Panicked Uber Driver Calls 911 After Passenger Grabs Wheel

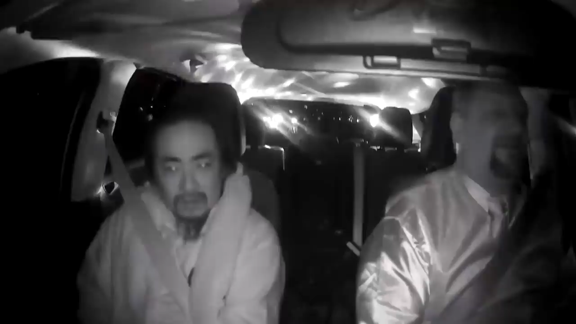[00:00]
No, no, no, no, dude! An out-of-control Uber passenger grabs the steering wheel and tries to take command of the vehicle. Don't do that again.
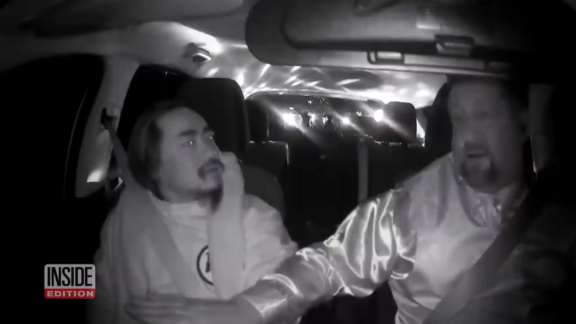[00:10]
Don't do that again. The driver can't believe it. Incredibly, the knucklehead goes for the wheel a second time. The struggle in Sacramento is all captured on dash cam. You gotta let go, man. The Uber driver fights for control and finally stops his car in the middle